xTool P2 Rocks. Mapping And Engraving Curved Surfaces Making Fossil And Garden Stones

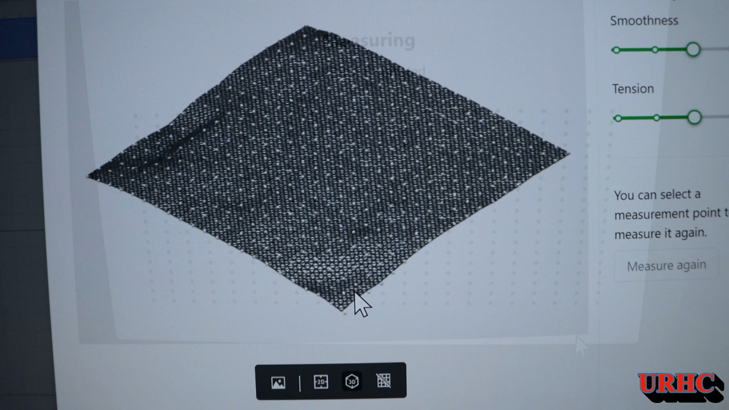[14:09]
wanted to be closed because there's so many imperfections and there it is when it's done it just came
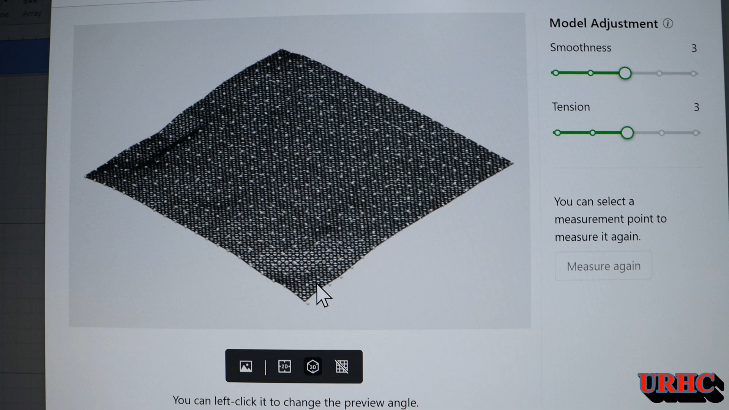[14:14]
out a perfect map of it so whatever they